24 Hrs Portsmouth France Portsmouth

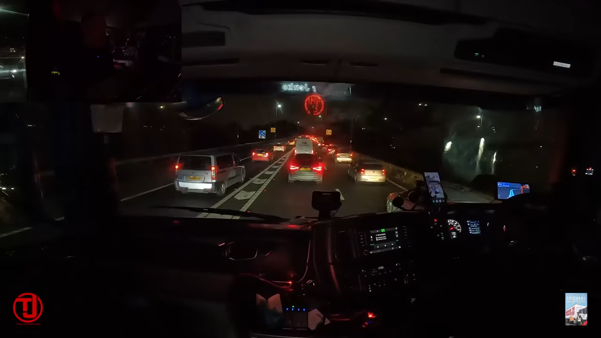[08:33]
Told you what the traffic would be like this time of night. So the 6:15 has now gone to 6:25. Got a 15 minute delay on this bit. So got a nice little slow run down towards the port now, but luckily enough I've got plenty of time to kill, so it's not so bad. This is crazy traffic though. Tell us rush hour.
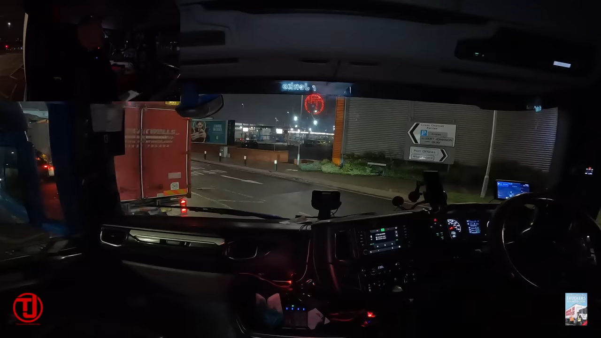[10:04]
Not too bad. 6:15. Just a bit of a queue to get in now. Looks like this boat's going to be busy. Like there's quite a few weighed in. Oh, you can see over there, but you might be able to. Looks like there's quite a few waiting to get on. So it might be a case of shading tonight. depending again, all depends on what boat it is, whether it's the freighter or whether it's the other one.
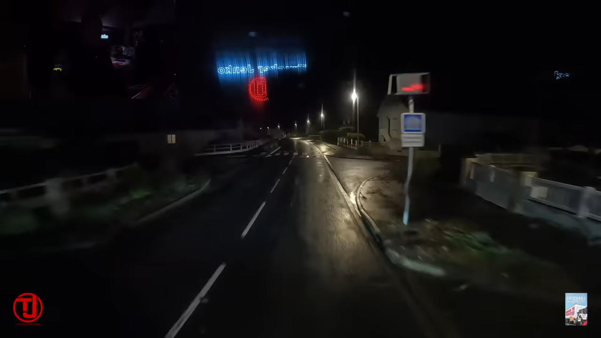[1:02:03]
Anyway, once you get to this stage, you're more or less okay. One more roundabout and then you're heading into the port.
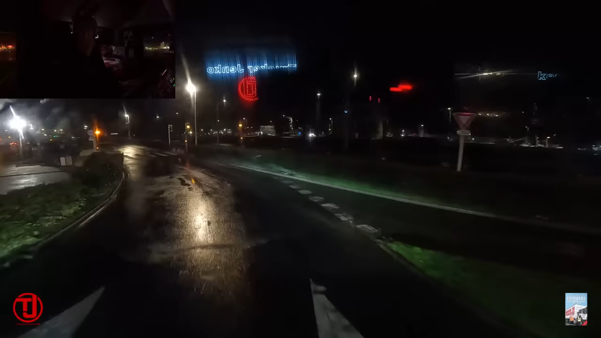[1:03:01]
We are getting into the port now. Another four there, look, on the left as you're going in.
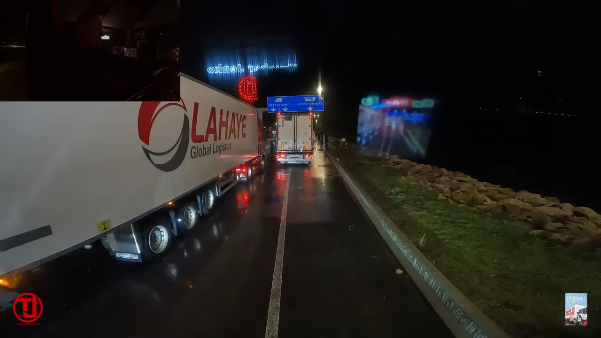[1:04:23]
Two, the police looking over it and asking me questions, so I thought I'd better turn the cameras off. It's a busy one here tonight. There's lots and lots of people waiting to get in. I've never had a queue like this before, but we're here anyway. So it's just a case of going to the old x-ray machine now, and then and that's it. Go and park up and we're done and dusted. So I'm going to call it a day on this one. Thank you very much for watching, guys. I do appreciate it.